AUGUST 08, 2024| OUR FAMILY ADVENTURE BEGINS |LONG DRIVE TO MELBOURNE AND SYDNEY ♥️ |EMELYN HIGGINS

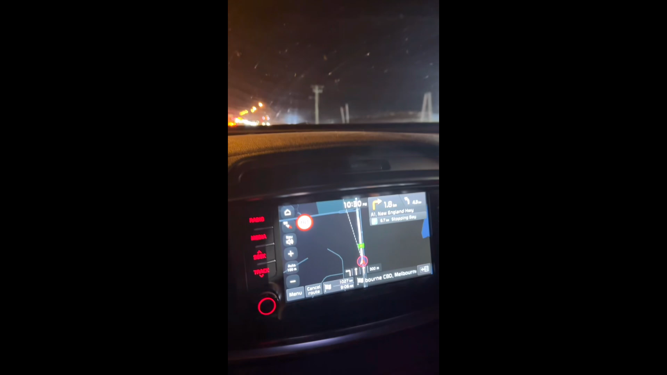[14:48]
Time check, it's 10:30 and we are here in Tumago, Williamstown.
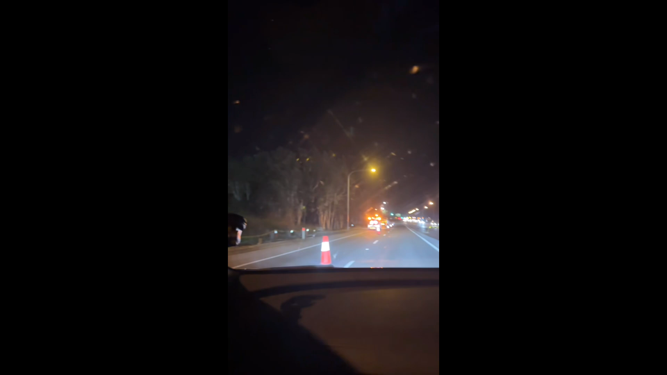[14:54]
Is it Williamstown? I reckon. What's it say after the Melbourne sign? It should tell us. We are in New England Highway. What's truth? Hang on. Which parcel?
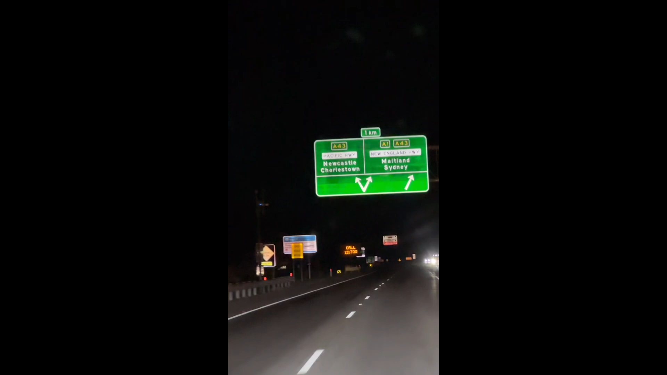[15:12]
Oh, which way do I go? I reckon the New England. Walang tulugan to be.
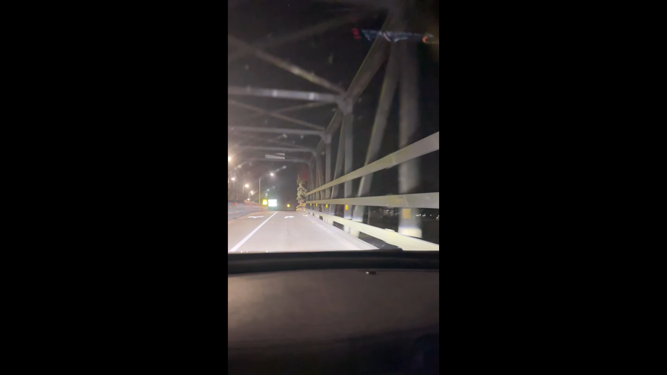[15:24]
Turn right onto New England Highway. What part are we now?
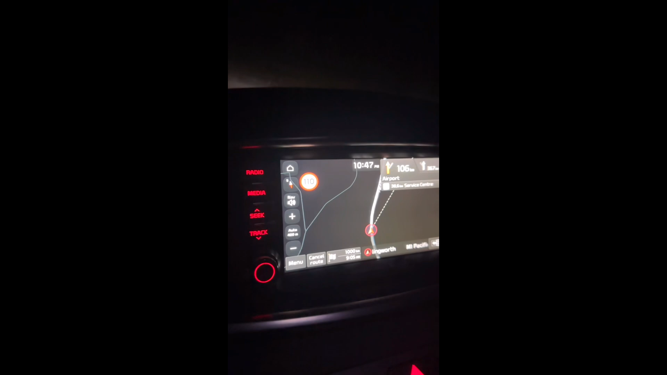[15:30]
Um,
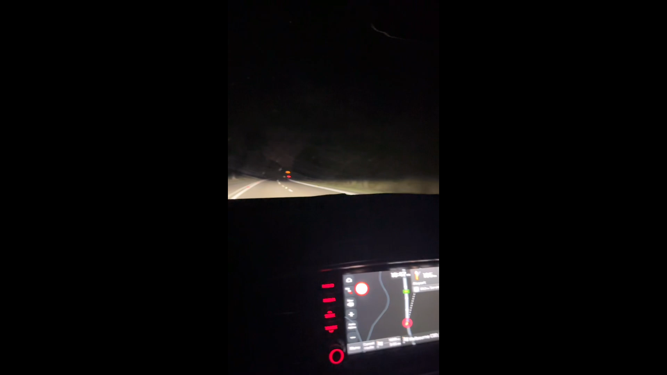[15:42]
lakes pero wala kang makitang ginagawa nila. Wala kang makikita ang ano. What are they doing, my love? Well, they have to find out. Is there someone? No. Roadworks, wala namang ginagawa.
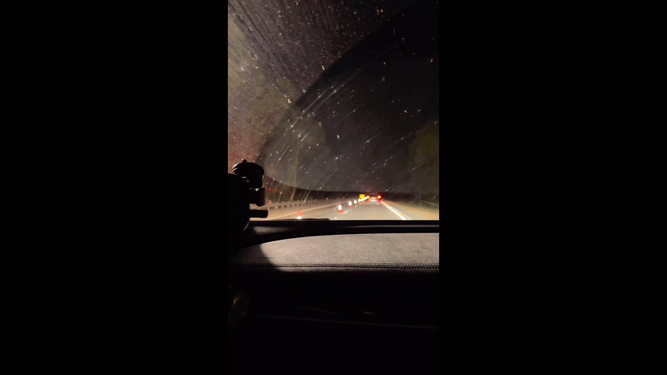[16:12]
Nothing. They're not doing anything. No one's doing anything. What the fruit?
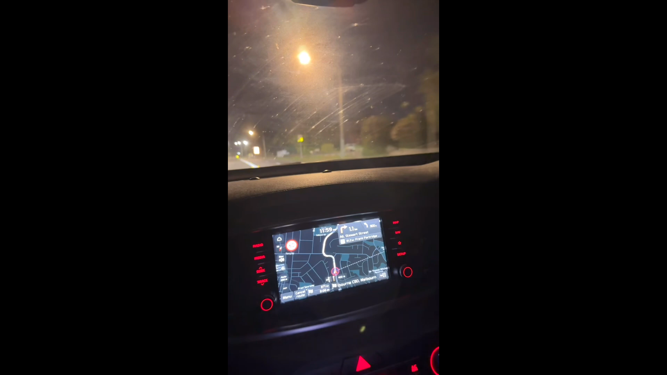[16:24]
Check. We're only 12, baby. Sorry? 12 a.m.